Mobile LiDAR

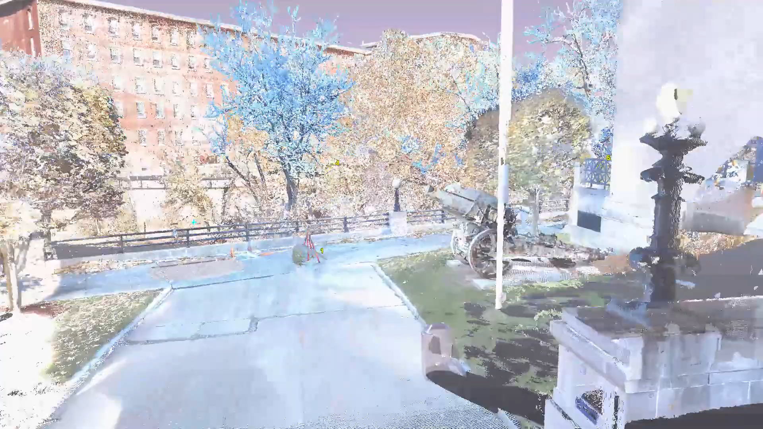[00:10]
us very useful information that we can apply to very complex engineering problems.
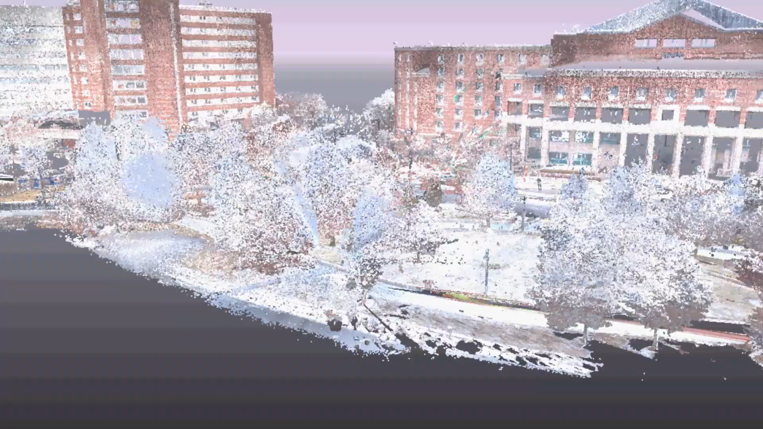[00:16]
And as the technology has advanced, now we're able to incorporate the same type of system on a vehicle and mobilize it to collect information over much